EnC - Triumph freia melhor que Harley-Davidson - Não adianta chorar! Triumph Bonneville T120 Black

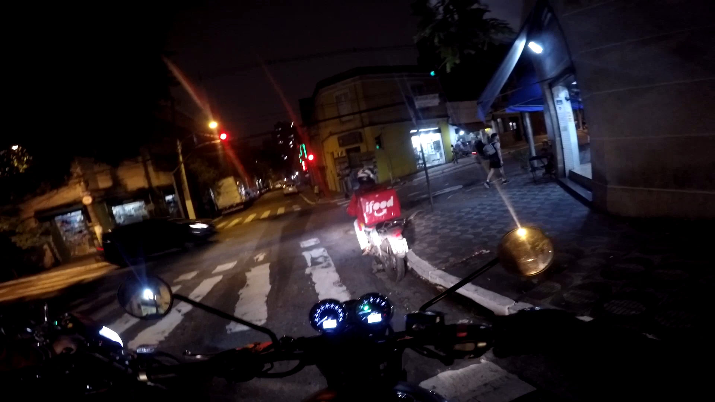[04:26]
Vai passar no vermelho Um, três, dois, um Falei? Não adianta, meu Os caras Os motoqueiros Não tão mais com paciência de farol não, mano Tá tudo passando no vermelho, cara Tá... Vai começar a dar bosta isso aí, mano Vai começar a dar merda isso aí, certeza, cara Vai começar a neguinho morrer atropelado, tá ligado?